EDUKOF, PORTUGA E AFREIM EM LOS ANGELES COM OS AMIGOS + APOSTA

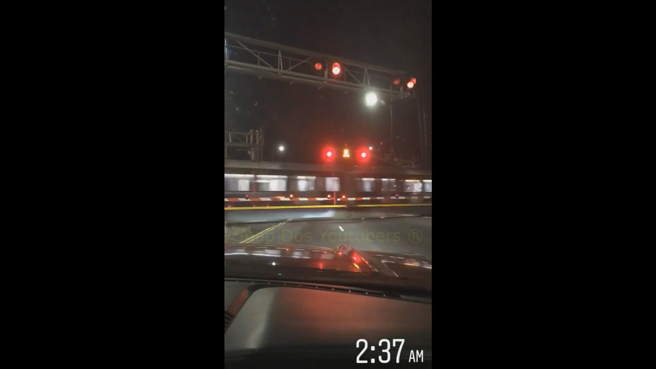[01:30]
Quebraram essa garadinha aqui, ó. Vão quebrar? Tá louco? Quer ser preso? Eles são procurados internacionalmente, a gente não. Mas eles são milionários.